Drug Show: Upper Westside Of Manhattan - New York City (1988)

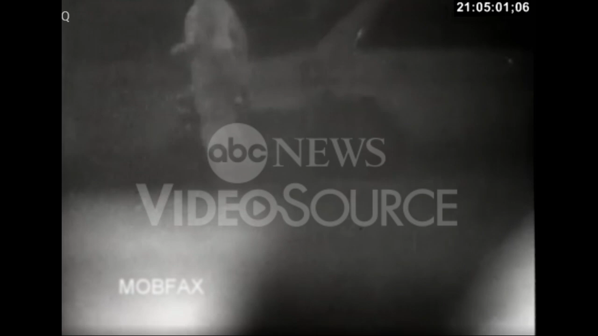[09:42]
The guy right here in front of us. Look at the money. You can see it in his right hand.
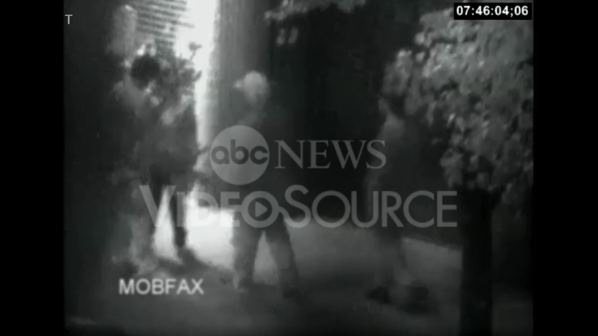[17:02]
transfers the drugs and the money. He walks over.
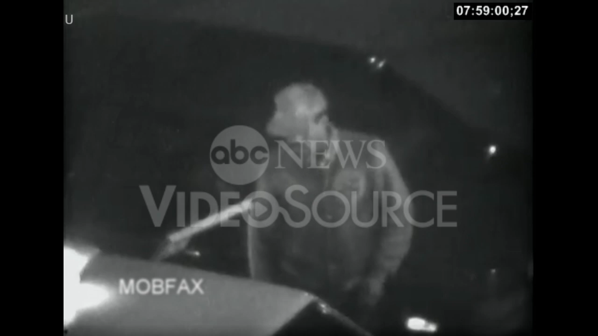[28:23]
What is this here? This guy's getting out of the cab. Oh, what is that? It'd be nice if that was the bag of drugs, but it looks like it's laundry.